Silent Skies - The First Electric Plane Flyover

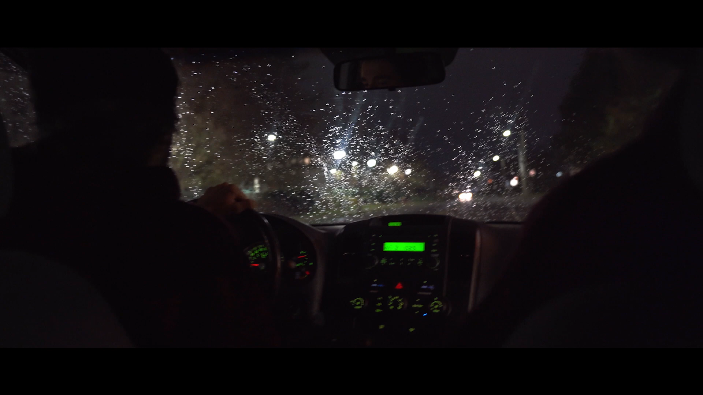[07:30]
So it is still raining. Especially with how the weather is in terms of it being okay now, and then it might get worse. Maybe the forecast is wrong again.